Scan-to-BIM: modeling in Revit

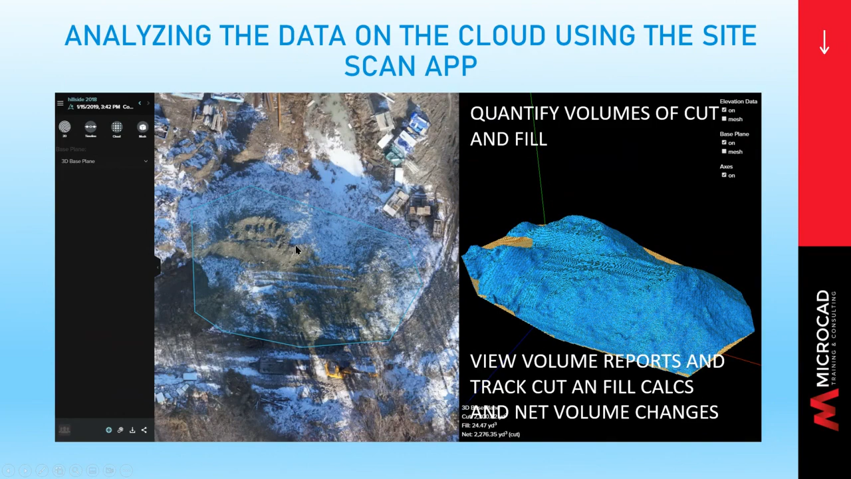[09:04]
we can view volume reports and all that very useful for contractors we
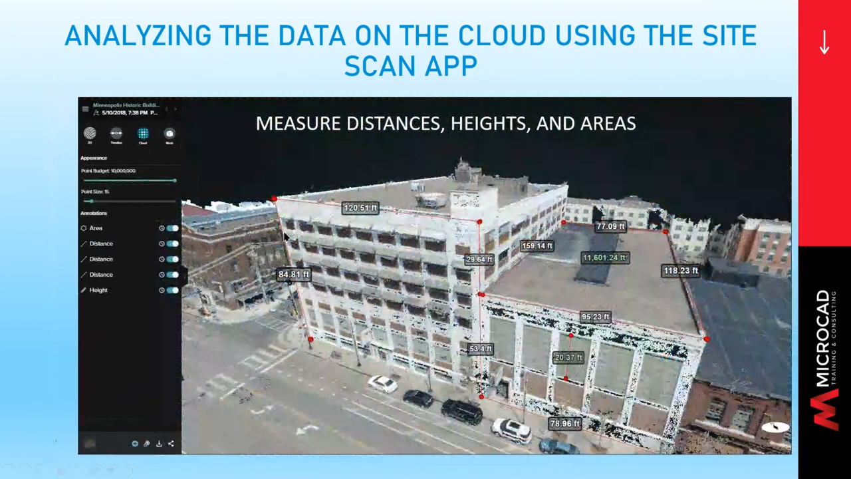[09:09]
can also measure distances heights and areas so once you've scanned it you just open the site you know on the site scan web app and you can tell areas and heights and distances very
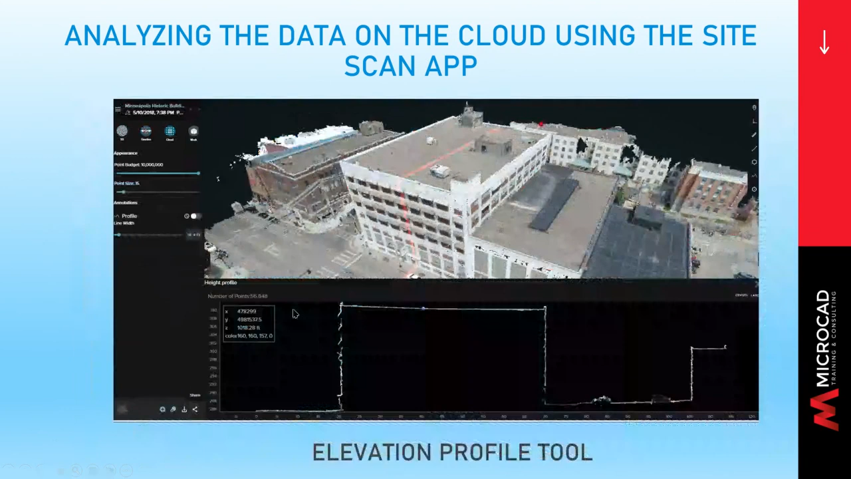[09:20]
easily you can also cut a section through the site very quickly so you know well what's what's going on and
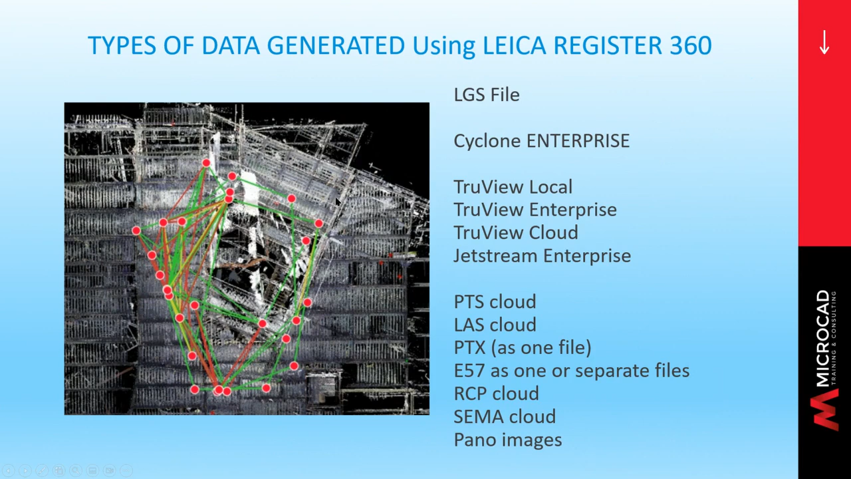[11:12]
pts las ptx e57 the third part is the software that makes it work because that's of equal importance to the scanning hardware and we are showing you today
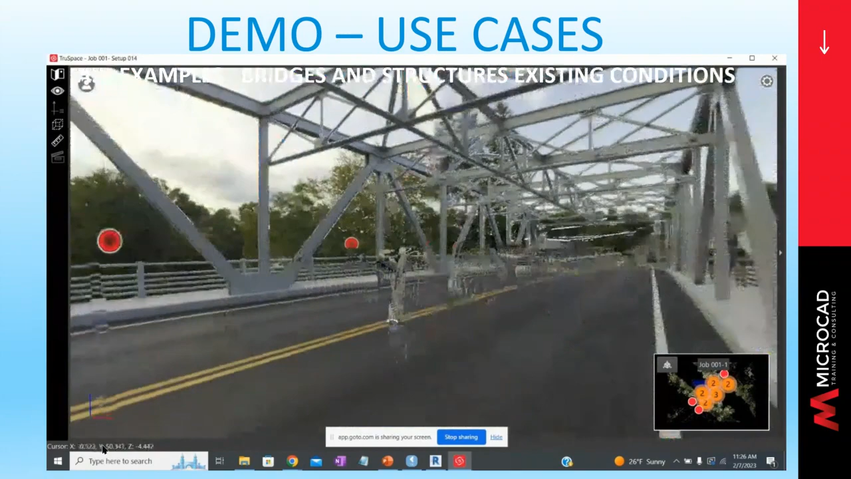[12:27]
so why is this cool well for one thing we can easily navigate our model get to any view we want to right now we're
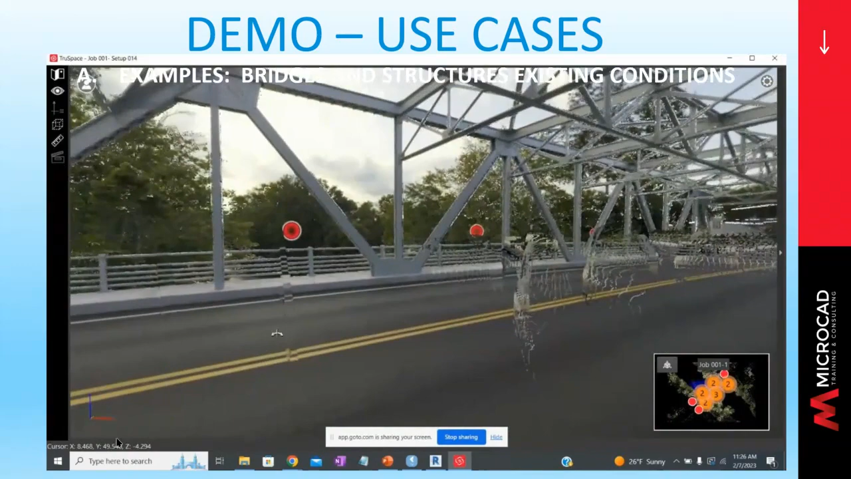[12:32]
looking at it from any particular point of view but we can also decide to uh and you notice as we change the model we've created the view so i'm going to
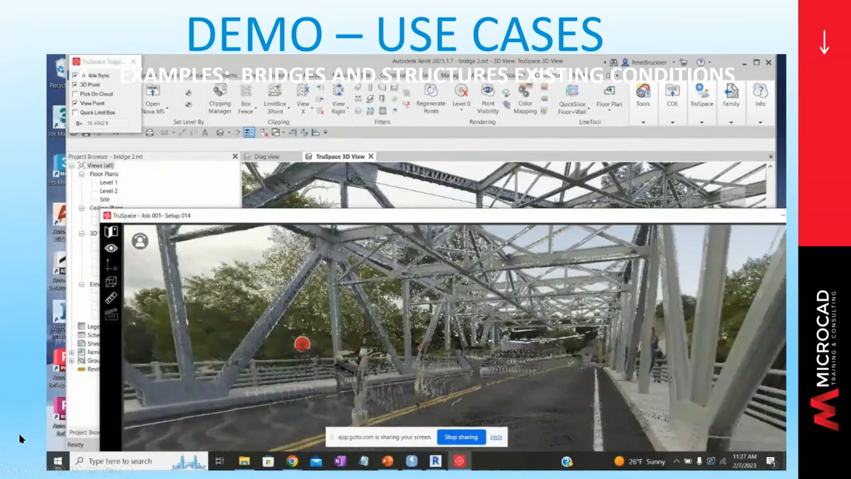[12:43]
move around a little bit until we see the view we want and create
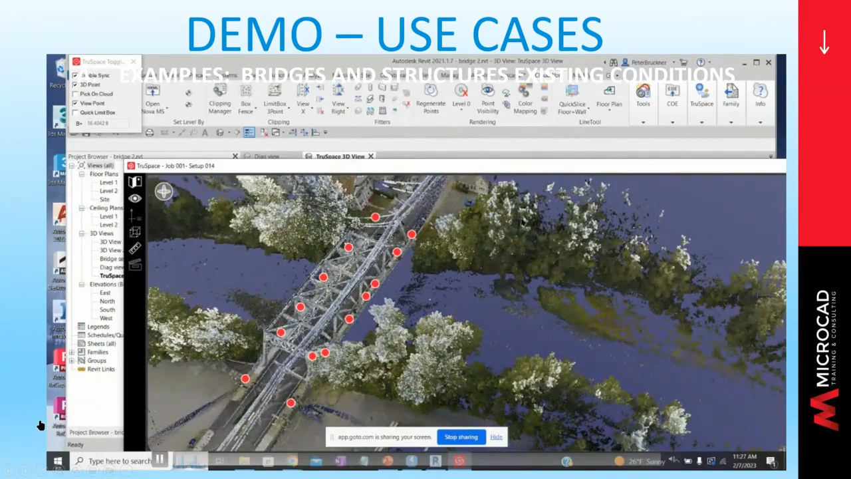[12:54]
the view that we can uh let's kind of look around we want to actually choose a few elements in the model and again here we are we just we changed our our true space 3d view and we're going to be interesting you notice i'm clicking on it it can see certain items well we're going to look at uh the bridge and see if there are some other items we might like to uh model so there is a thing called a picker
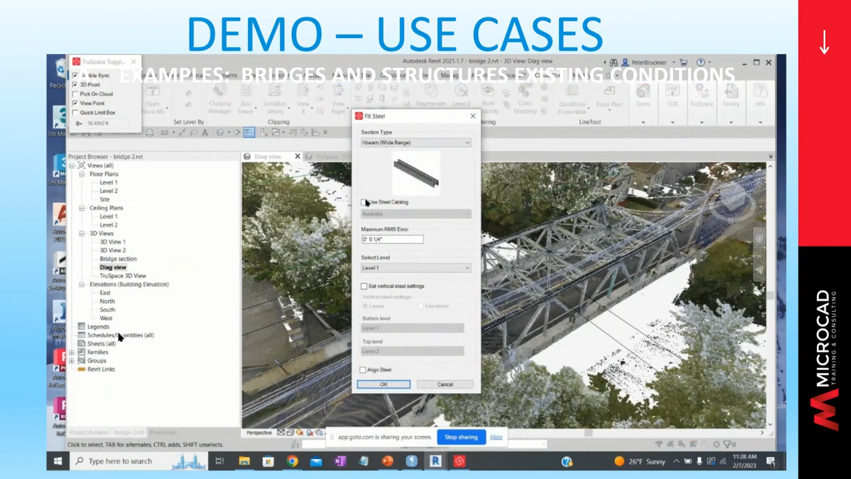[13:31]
and we can look at pipes and columns and steel beams in this case we want to fit steel so we use a steel catalog so we're not just guessing is a u.s steel catalog we say yep here's a steel catalog and we're going to make a pick we're going to pick on one end of an object
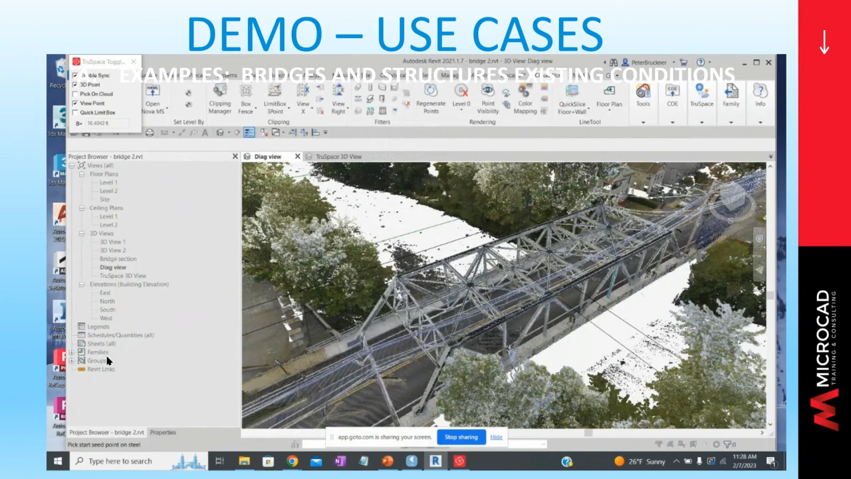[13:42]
and another end of an object and as soon as it's clicked on that it says okay is this what you want it thought this was the best match may not be this is where you the user can look at the different possibilities or you may know for a fact there was an hp 12 by
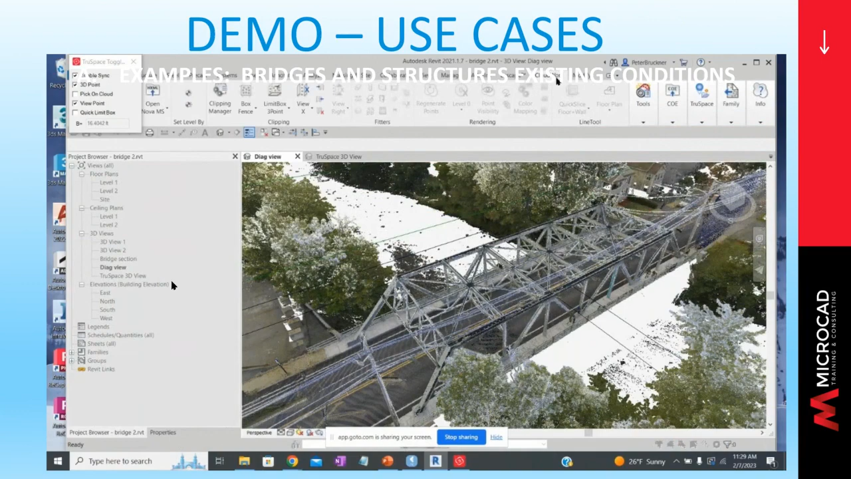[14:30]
right down within an eighth of an inch so we we know we're doing pretty well here i just turned off the point cloud so you can see this now there's a revit bim